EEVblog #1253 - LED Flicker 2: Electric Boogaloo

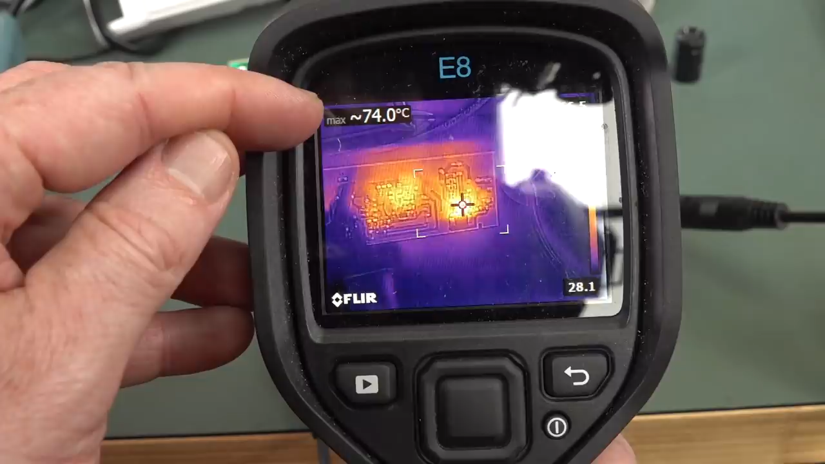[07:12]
On screen: max 74.0°C
The hotspot is that diode. And we're talking. Yep, 74 and rising. Maybe I haven't left it on there long enough, but it's, yeah, it's getting up there. Let's call it 74. Oh, let's go overboard. 2,200 mic, 63 volts. Thank you very much. And bingo, there is our current waveform.
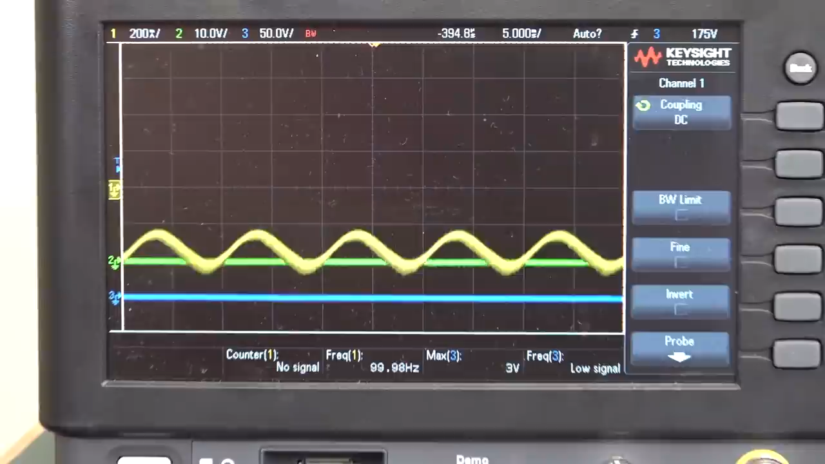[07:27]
Sorry, I've taken off the voltage probes. But you can see it's much further away from ground now.
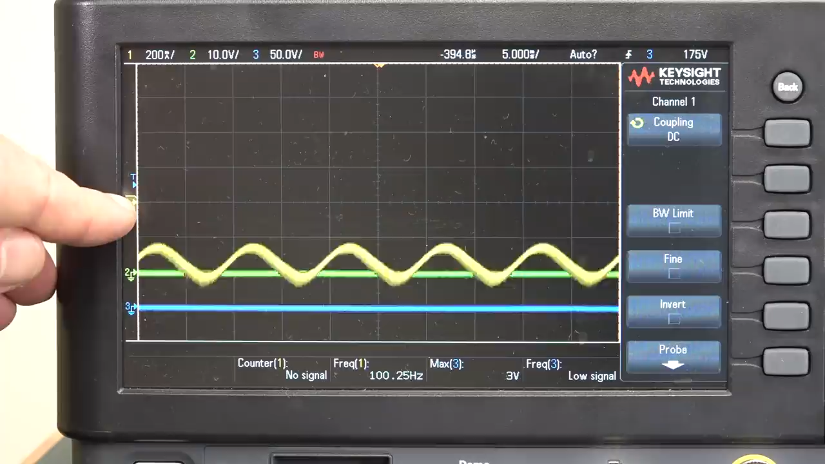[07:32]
So, yeah, it's not, what is it, 50% ripple now instead of 100%. And by the way, we're still drawing 24 watts there. And let's have a look at our diode. A little diode-y there. She's about the same.
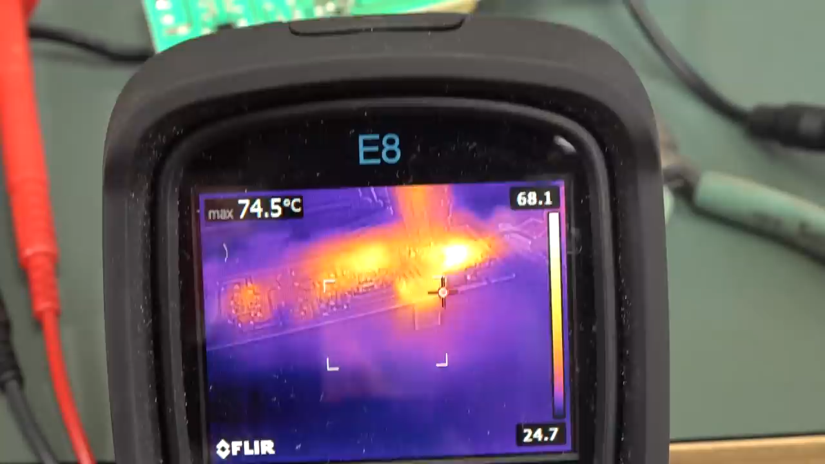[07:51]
On screen: max 74.5°C
So, there you go. There's no more stress on that diode-y. Transformer is not, trust me, it's really not hugely hotter.
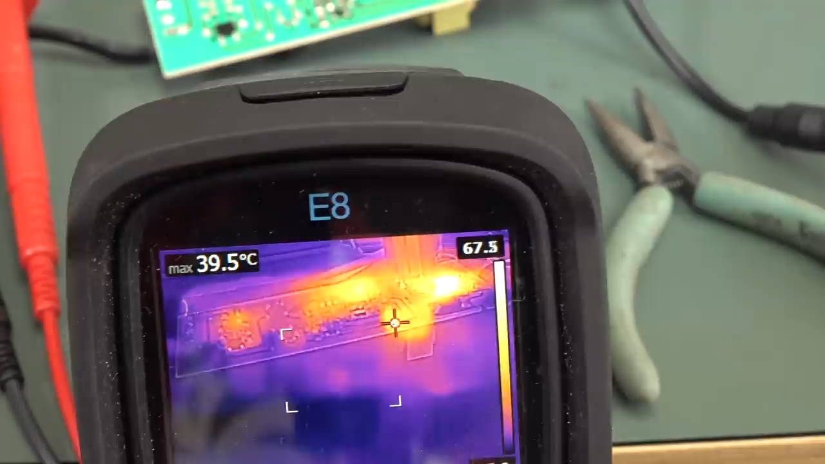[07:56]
On screen: max 39.5°C
So, huge amount of increased output capacitance there.